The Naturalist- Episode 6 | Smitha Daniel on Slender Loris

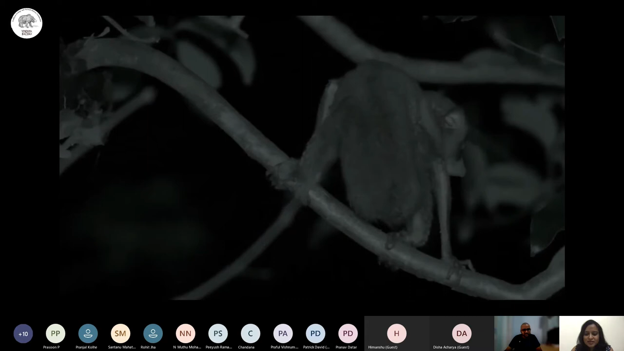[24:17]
so getting uh videos of slender lauruses are extremely rare and hence it's very precious to us so this was a trafficked individual now let's go into the threats of the slender laurus what are the natural threats of the slender laurus nothing has been proved yet we do not